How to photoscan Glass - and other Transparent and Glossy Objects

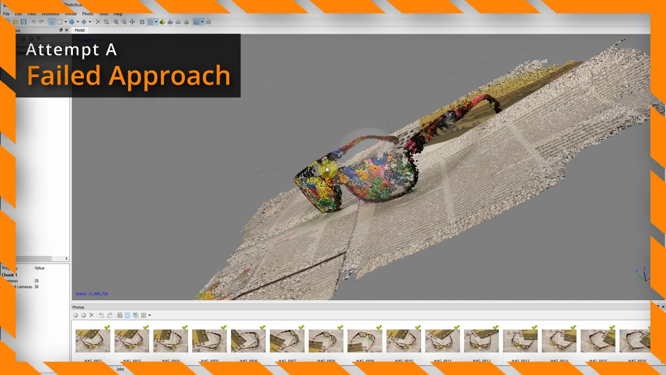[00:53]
The first point clouds looked actually quite promising but the regenerated mesh was full of holes not enough to work with.
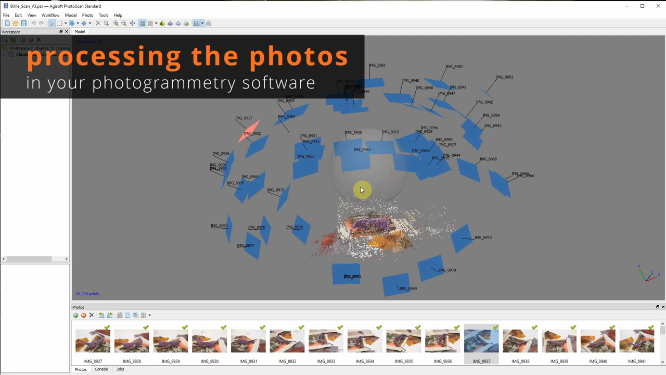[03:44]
Seems like all the cameras are properly aligned. You can see that the point cloud extends far beyond the object. But we can crop this in Agisoft in the next step. Here we can see the dense point cloud being generated out of these cameras.
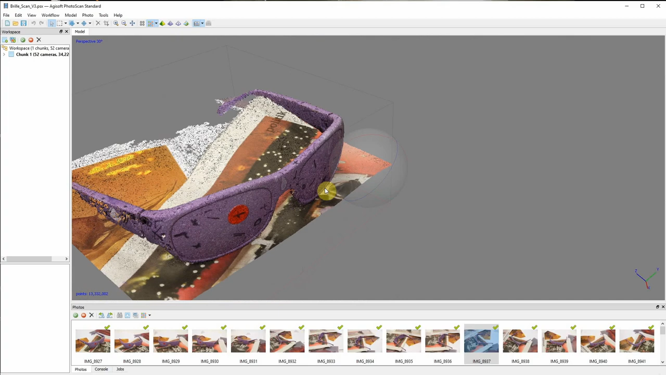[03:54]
The scene has already been cropped to an area of interest.
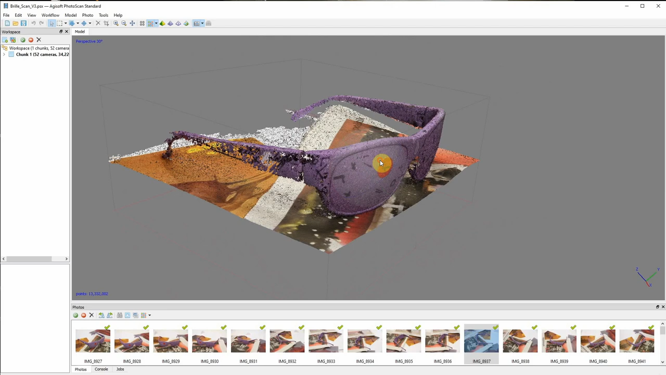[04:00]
It looks like we're gonna have some holes especially in the temples of the glasses. But I'm fine with that.
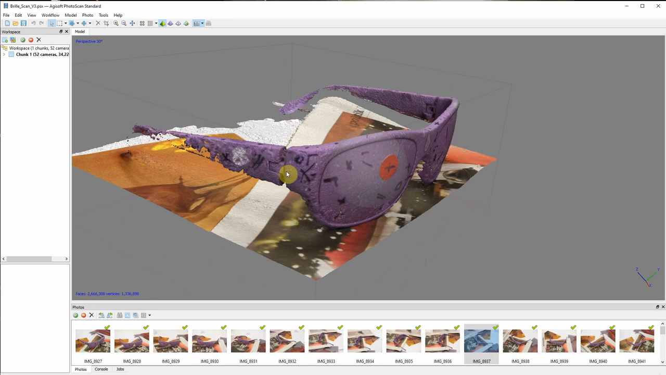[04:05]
Because I can easily interpolate this in my 3d software. In the next step Agisoft generates a mesh out of this point cloud.